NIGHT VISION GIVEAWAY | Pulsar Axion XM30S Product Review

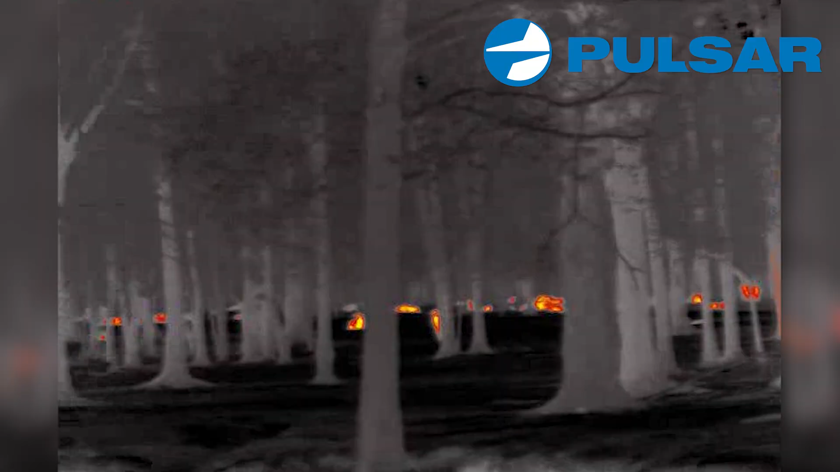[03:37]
But when you take thermal gear out to the field at night, you're not going to believe how many there are. You can take a look during the day and think, there's no hogs here.
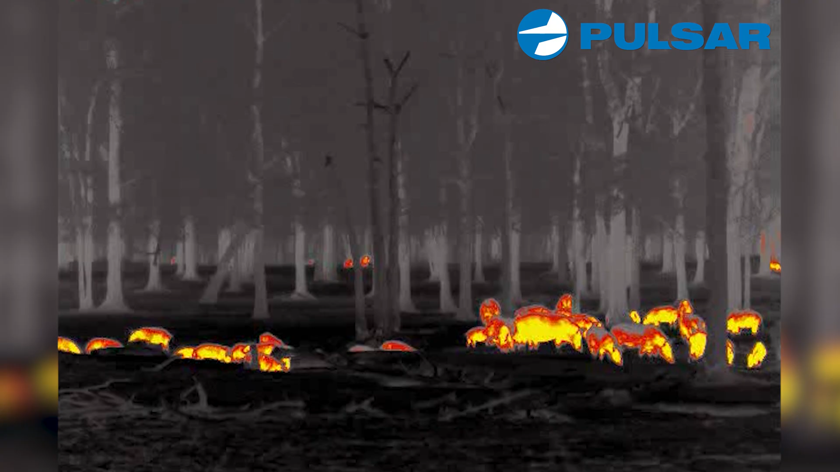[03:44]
But at nighttime, those animals light up like Christmas ornaments. They're so easy to see.
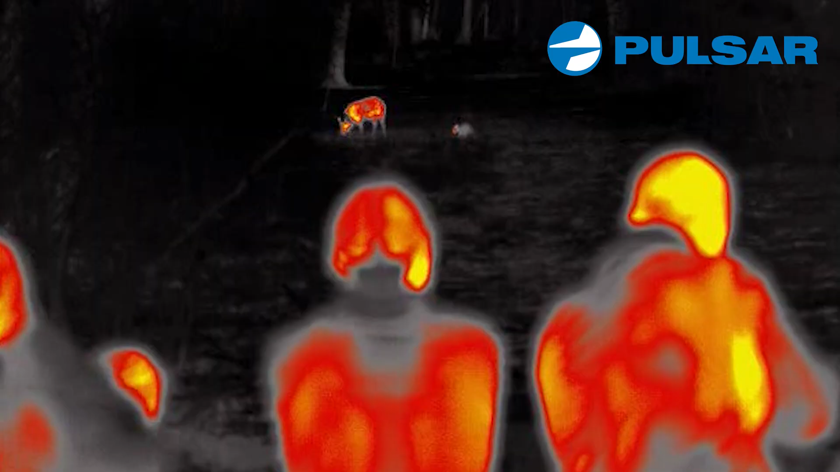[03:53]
many years and why I'm excited about picking up this little monocular because this is so small,
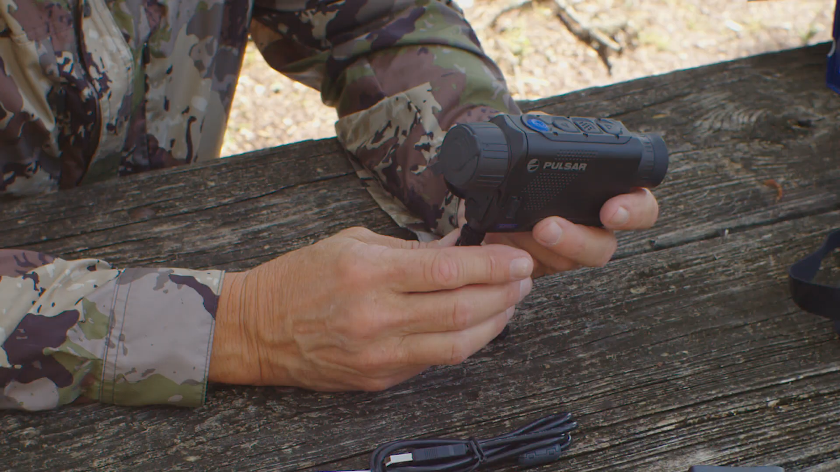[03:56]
I'm actually able to take it out and put it in a shirt pocket if I want to. You know, where with the big brother of this, the XP50, I cannot do that.
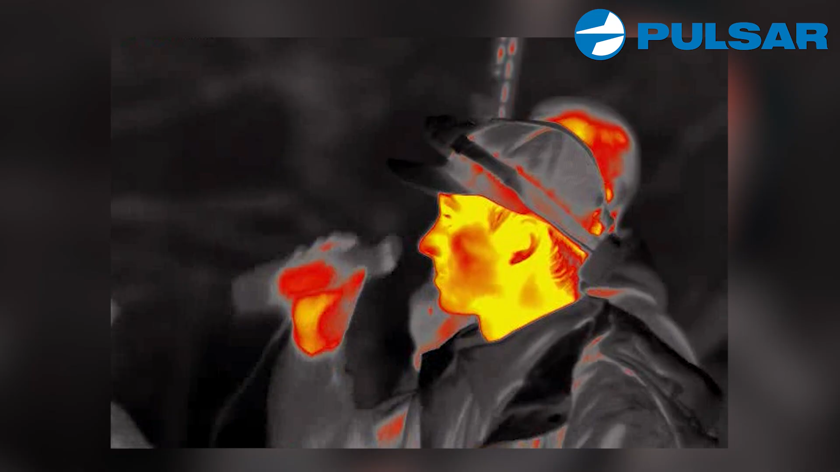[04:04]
So image quality compared to the XP50, I think the XP50 does have a better image quality.
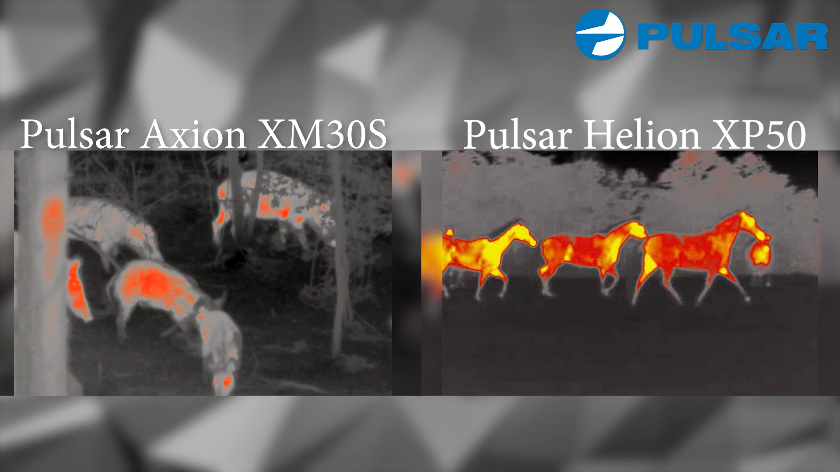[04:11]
But I'll let you be the judge of that. By looking at these two images side by side, you can actually tell the quality of each.
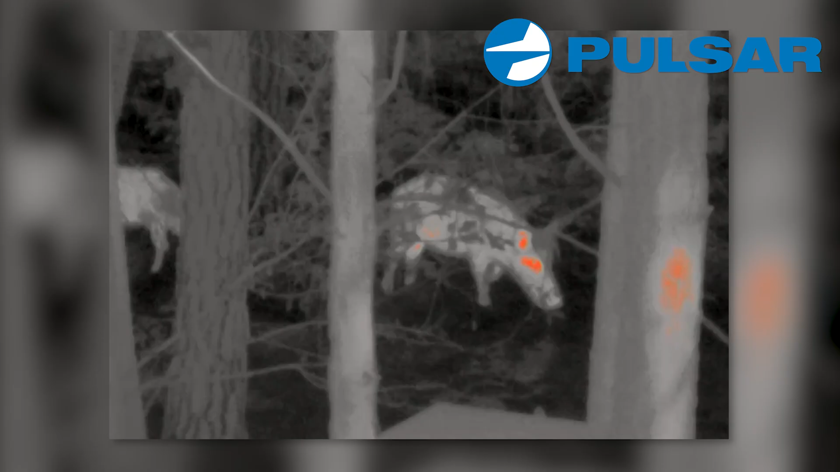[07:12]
I've used this on, I mean, I went out and I've got some hogs and cattle,
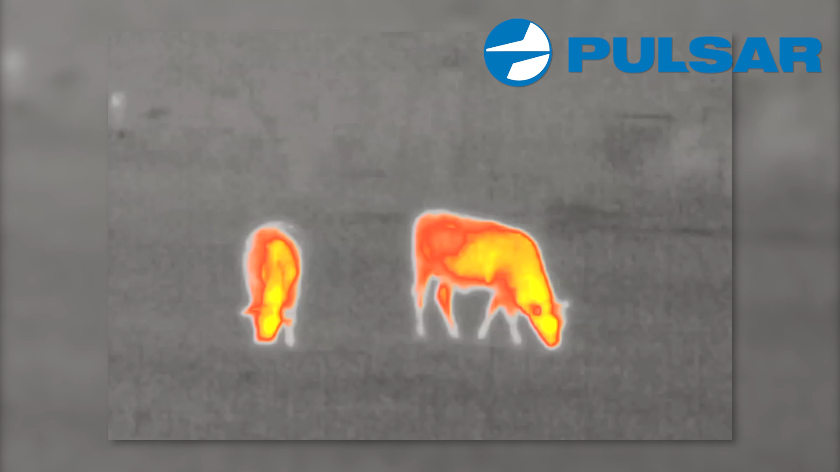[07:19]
I mean, I've used this a lot, and I am blown away with the quality of the image. Of course, as far as magnification goes, it's a four and a half power,
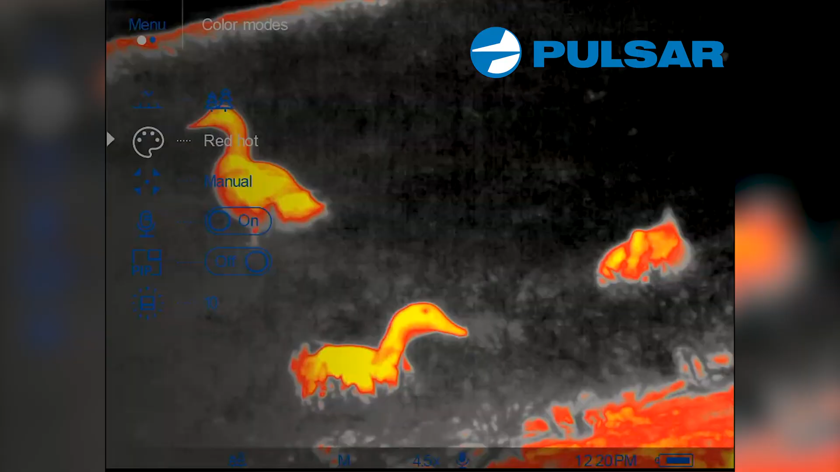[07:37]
And the cool thing is, the menu on this thing is really, really simple.
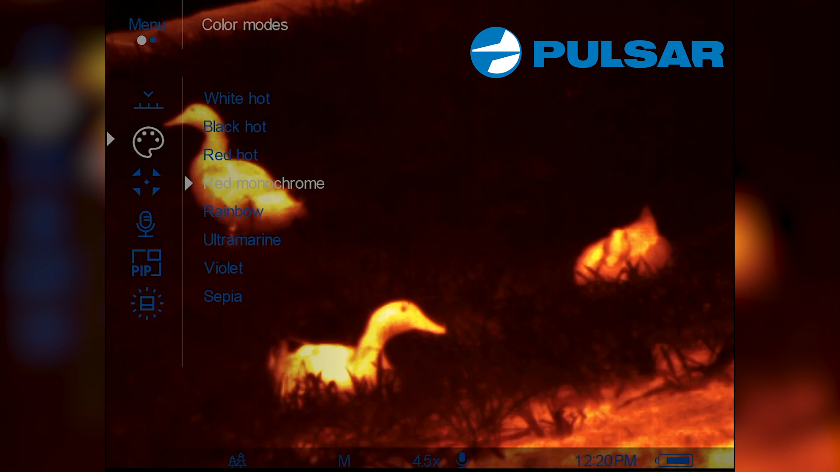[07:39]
I mean, as far as it has seven different color palettes, in other words, seven different color combinations that you can kind of choose whatever you like.
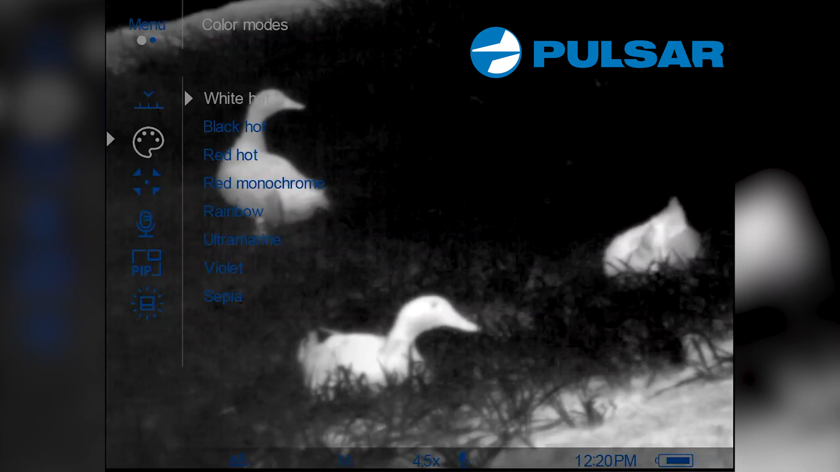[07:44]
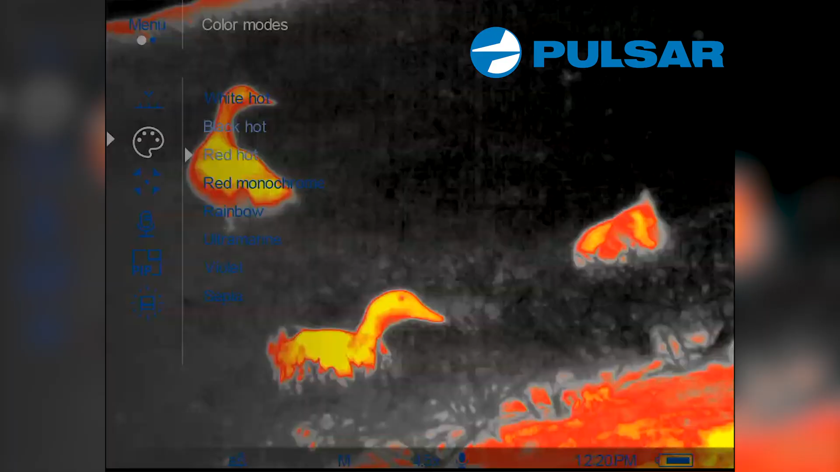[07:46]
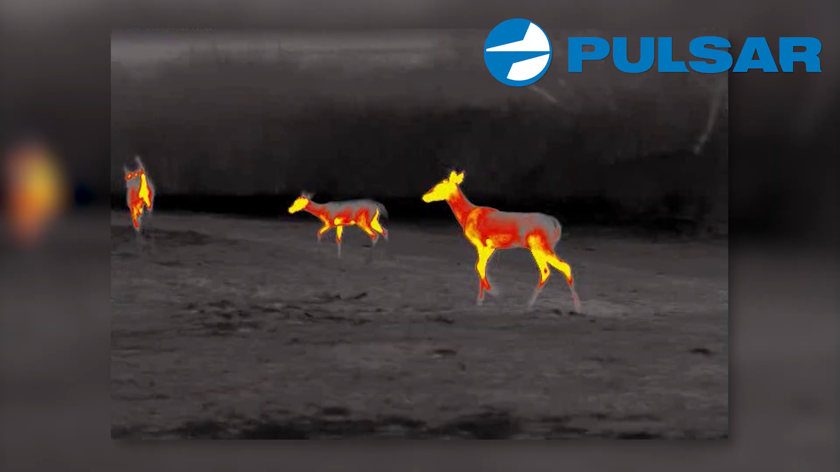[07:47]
Personally, I like red hot and white hot, okay?
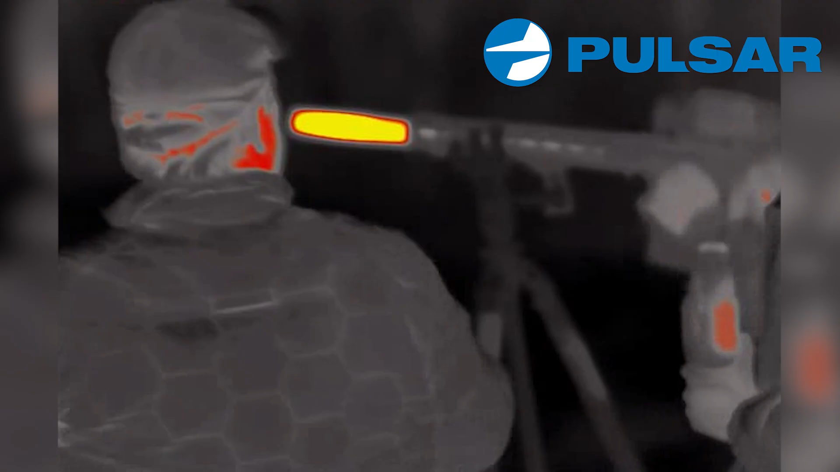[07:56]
tons of footage doing other videos using the Pulsar gear,
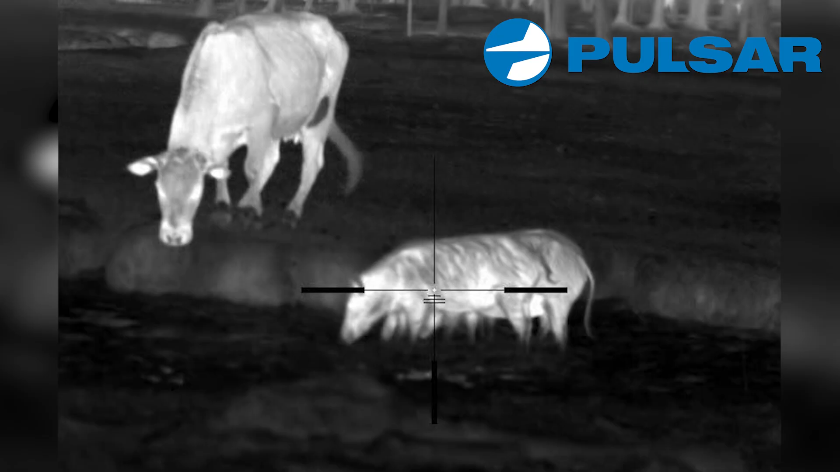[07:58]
and most of the stuff that we do is either going to be white hot or red hot. So, that's just my personal favorite.